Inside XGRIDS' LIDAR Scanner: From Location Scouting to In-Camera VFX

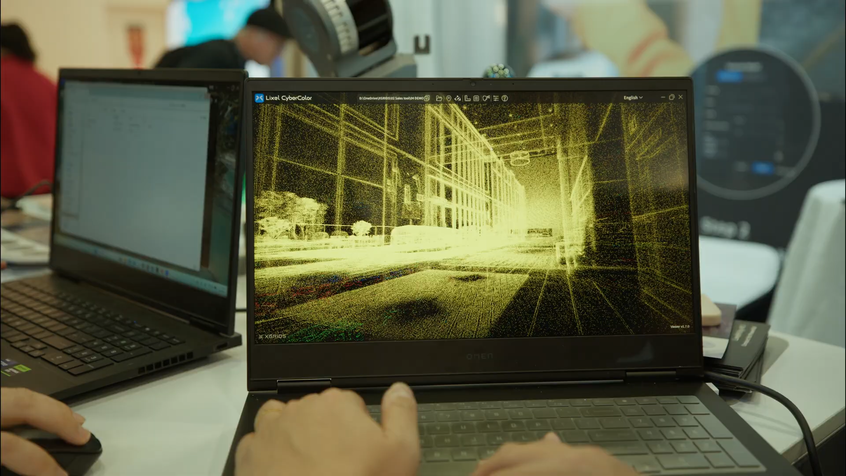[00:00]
In this video, we're going to talk about LiDAR scanning with the X-Grid scanner.
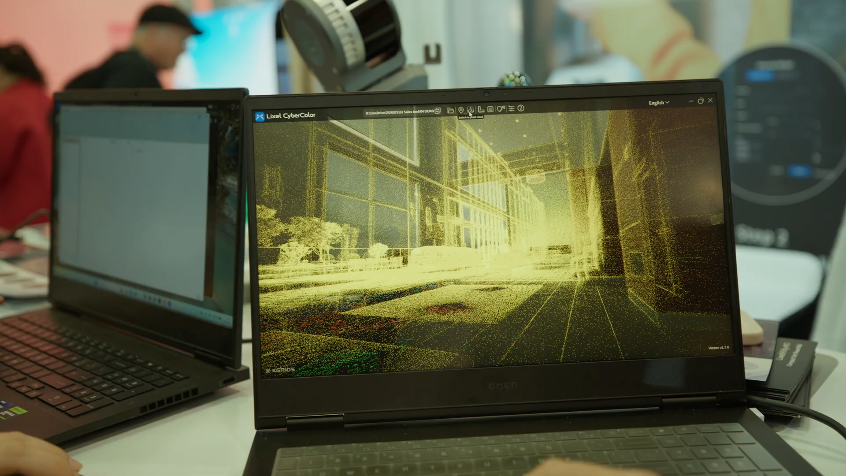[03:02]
So, therefore, you can get point clouds at the same time that you can do measurements inside the model. So, that's especially useful for actually location of scouting, right, for the media use cases.